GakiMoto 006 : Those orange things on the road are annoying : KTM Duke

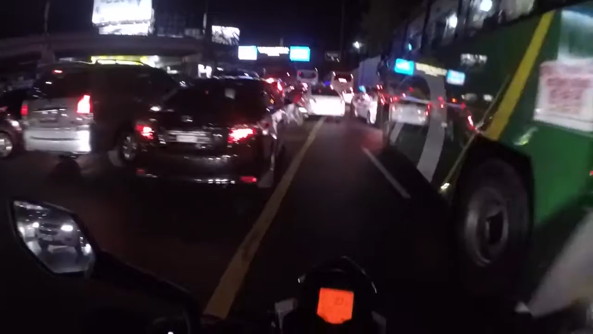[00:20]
Look at that shit. Look at that. Everyone is just still.
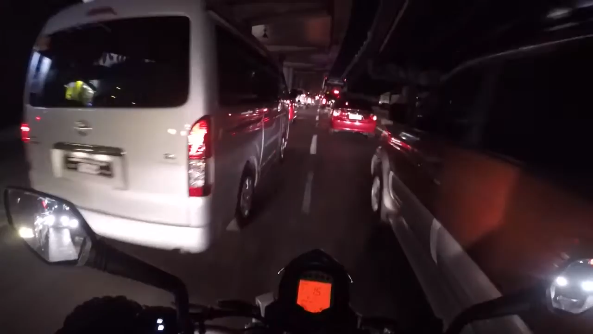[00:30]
Standing still. How much money do we waste sitting on traffic? How much time do you waste sitting on traffic?
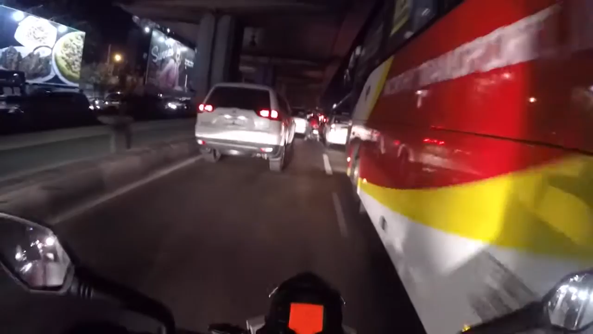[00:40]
Daily commute of people, whether you're riding public transport or taking your own car, roughly an hour.
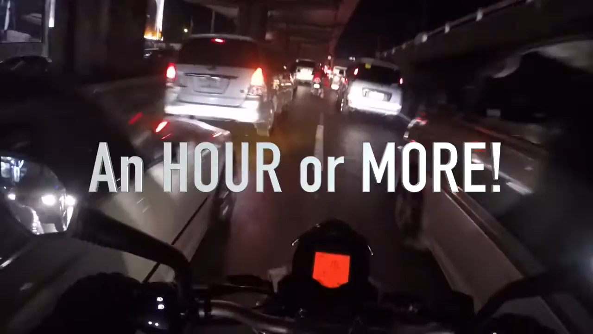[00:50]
People here spend an hour to get to work. Damn. But because I'm on my bike, I spend 30 minutes usually. 30 minutes of this weaving stuff. Oopsie. See if I can get here. No.
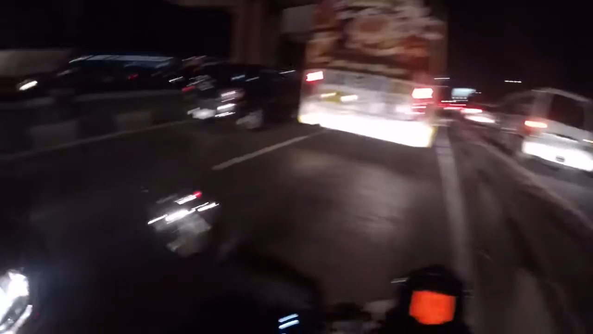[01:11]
Still a bus. You know what I don't like about buses? It's like you're right beside the engine and it's hot.
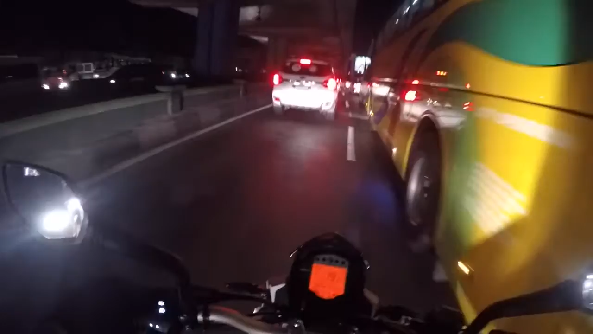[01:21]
So can you imagine? Heat of the sun and staying beside a bus.
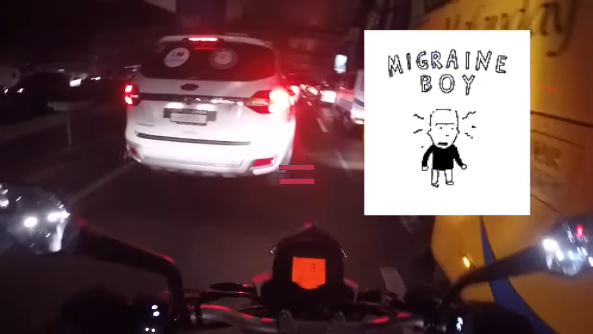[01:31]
I'm getting a migraine. How many cars have I overtook? Should I start counting? Maybe that's what I should do.
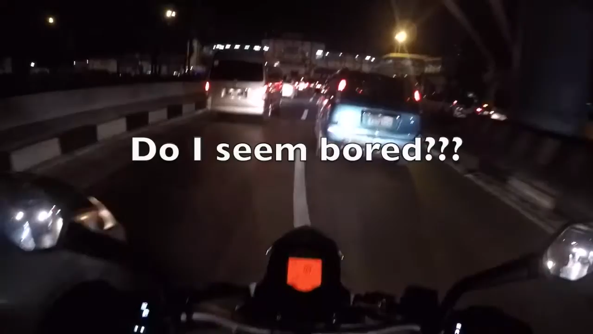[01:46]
One, two, three, four, whoa, five, six, seven. Okay, I bet it's 100. I could overtake like 100 people.
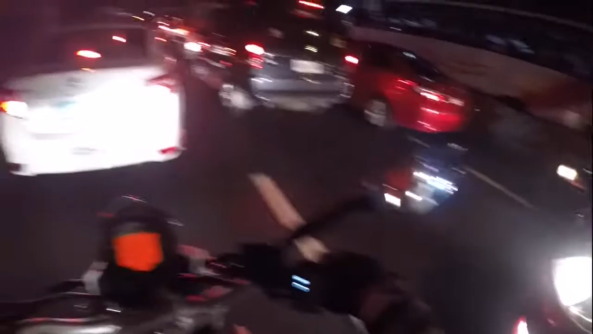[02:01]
Oh, this one is a tight, this is a tight three lanes because of those orange things.
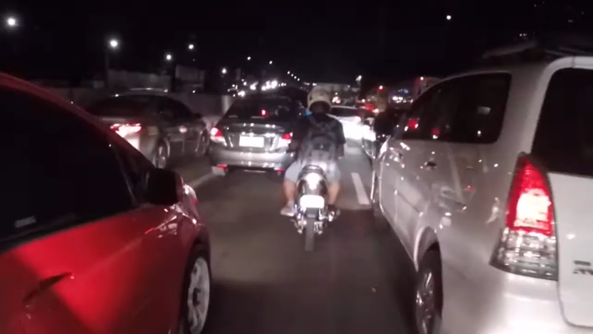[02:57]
Check that guy. He's got strobes on his bike. Blue strobes.
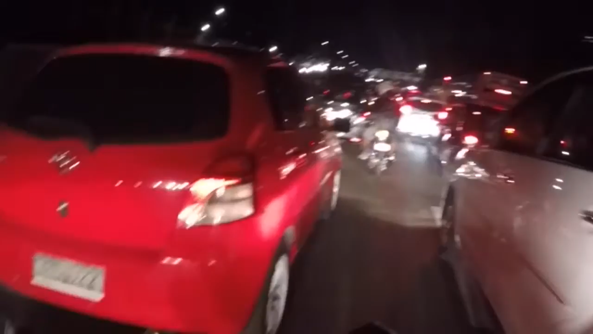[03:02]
Anyway, it's causing a bit of a stack up of traffic over here on the right going to Ayala. And because, you know, some people, like, will get into the lane at the last minute, like them, cross traffic. Now, I'm pretty clear again. Woo-hoo!
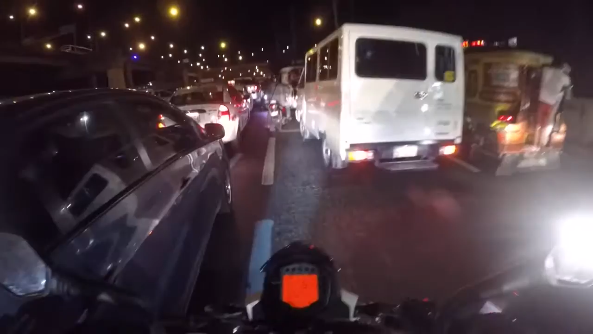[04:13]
Put up my visor, because my visor is fogging up. This is common. Here in the Philippines, if the jeepney is full, you can just hang on the outside like that.
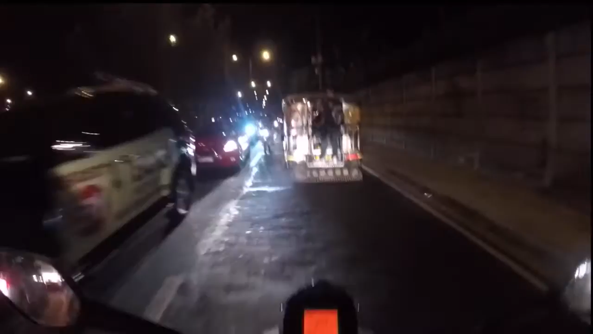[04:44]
Whoa! You see how these guys are doing counterball? It's like you're totally out of your lane. I could have bumped into one of them. I think if you make sabit, it's free. Is it? Please feel free to comment in the comment section. Subscribe, like, and follow me on YouTube, Instagram, Twitter, Snapchat. Thanks for watchin' again.